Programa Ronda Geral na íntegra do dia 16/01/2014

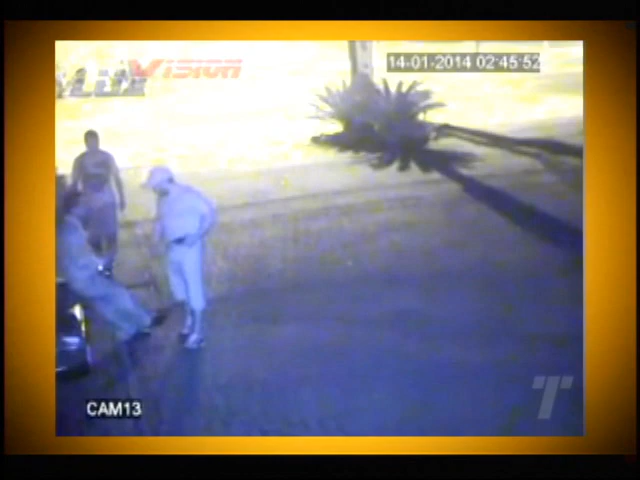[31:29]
Câmeras flagram o momento em que os criminosos rendem o segurança do lado de fora. Ele é imobilizado e levado para dentro do restaurante.
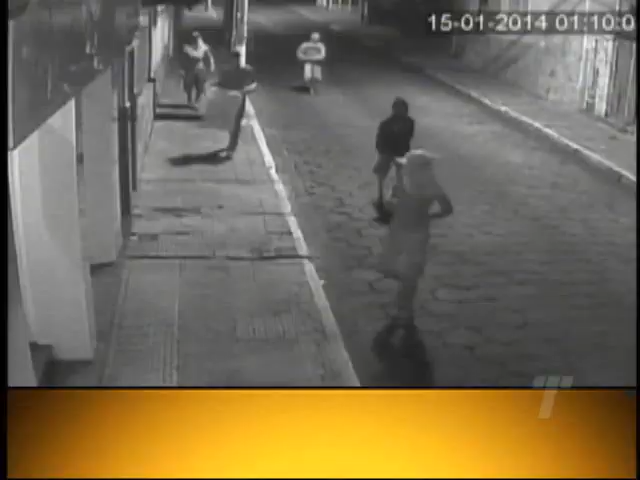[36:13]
A primeira preocupação deles foi esconder os rostos.
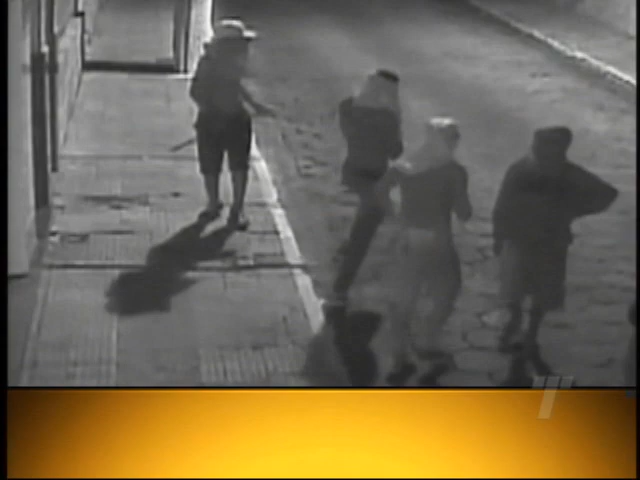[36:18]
Depois disso, eles escolhem qual loja será invadida pelo bando. Reparem que os jovens vão até a vitrine e parecem escolher o que querem.
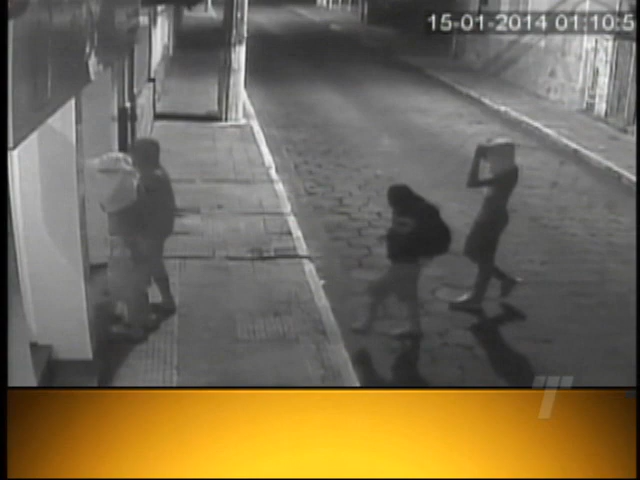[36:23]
Um deles gosta dos objetos e comemora. Com um pé de cabra, este outro simula que vai quebrar a porta. E os outros ficam esperando.